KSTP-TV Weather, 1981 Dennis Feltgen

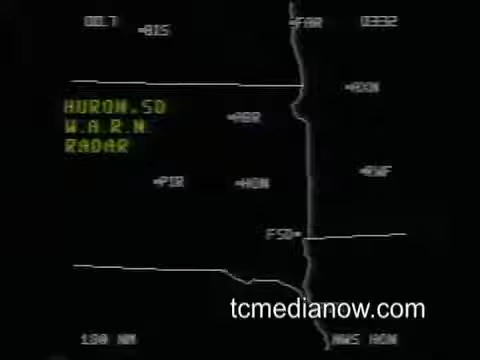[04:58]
Just to make sure, we'll check the wide area radar network, and here's the Weather Service radar from Huron, South Dakota, and everything is free.